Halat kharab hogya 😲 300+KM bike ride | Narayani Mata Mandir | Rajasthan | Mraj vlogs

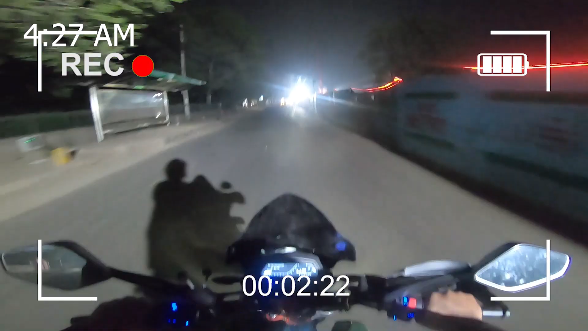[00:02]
4:27 में तो भाई अभी राइड शार्ट हो रही है, मैं जा रहा हूँ अनीस को ले।
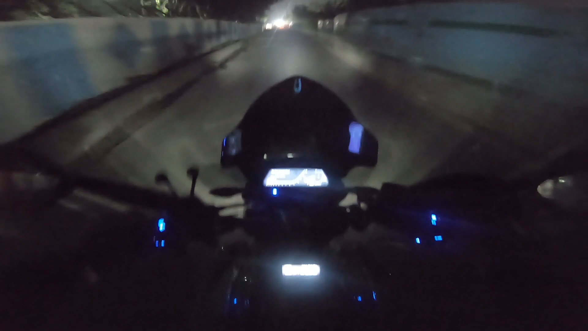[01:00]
हेलो एवरीवन, तो भाई राइड की शुरुआत होती है अभी सुबह 4:27 में।